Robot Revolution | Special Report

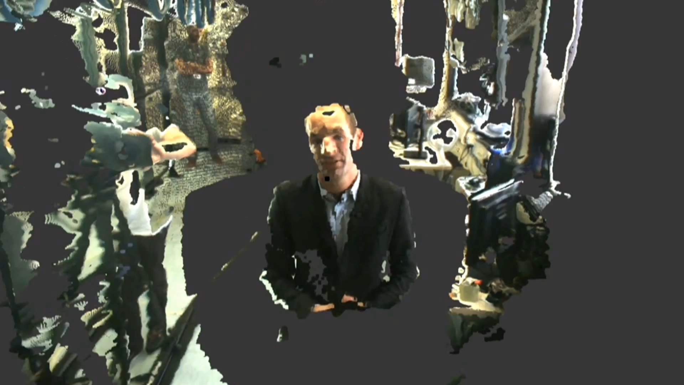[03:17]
Well, like ours, Walkman uses his head to see the world but this is how he sees it. It's rather different. But he's using two cameras which work a bit like eyes
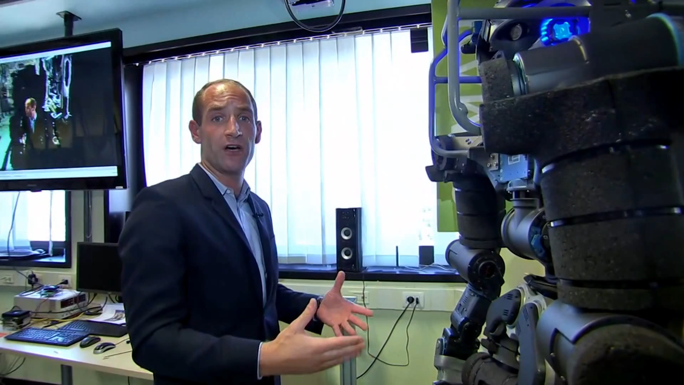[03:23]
to see what's in front of him but they're combined with a laser scanner up on top here which is constantly creating a 3D representation of the environment in which Walkman is in.
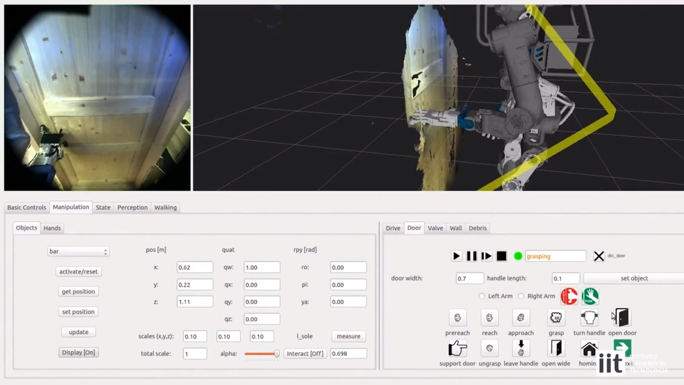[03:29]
That ability to understand the world is much more important than its strength or bulk.